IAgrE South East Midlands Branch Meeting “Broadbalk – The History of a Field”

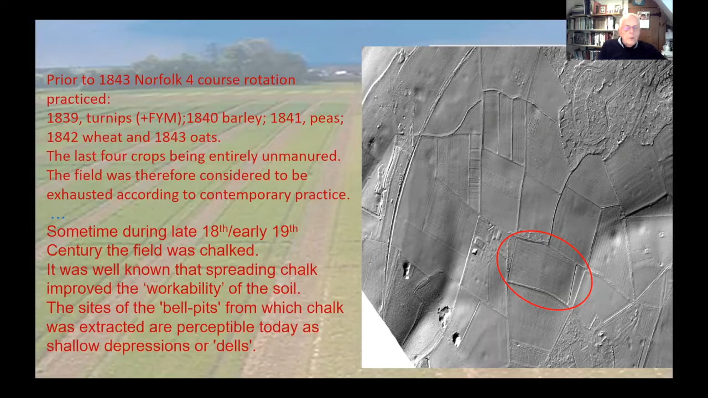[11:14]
and there's more dells here as well so you can see that quite easily on this lidar scan but when you're in the field you're not necessarily aware of them unless they're some of the really big ones so i mean this this one down here is quite big and you're kind of aware of that one